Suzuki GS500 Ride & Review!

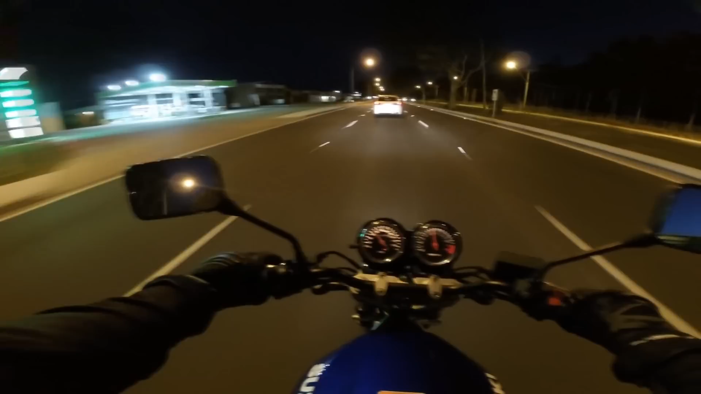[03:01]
I'm not giving up Kid Vs. the gear lever is really high up like my foot's sitting there the gear lever is like up here so you gotta really lift your foot up to get to it so i think that can be adjusted but it's high
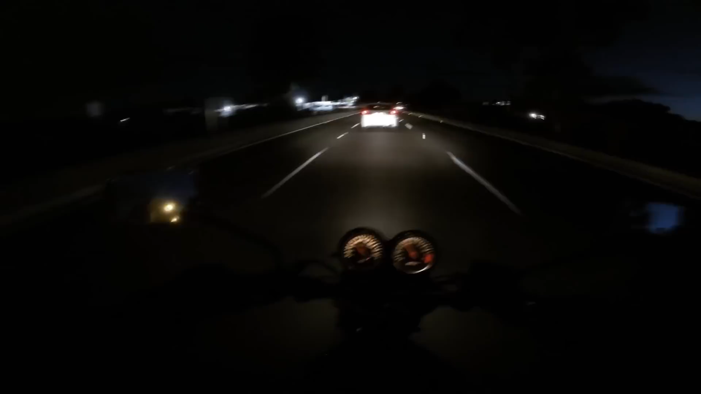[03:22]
i'm really liking this so far it's not as bad as i was expecting as far as like wind and stuff these mirrors are great